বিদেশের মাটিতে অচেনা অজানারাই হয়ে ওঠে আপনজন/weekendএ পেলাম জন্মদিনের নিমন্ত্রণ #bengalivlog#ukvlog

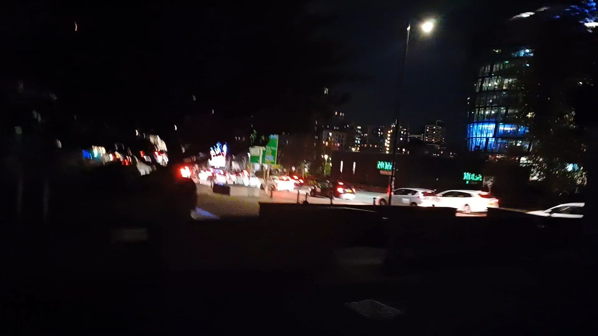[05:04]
আর ওই যে দূরে ওইটা হচ্ছে মনোজিতের অফিস, তাই না?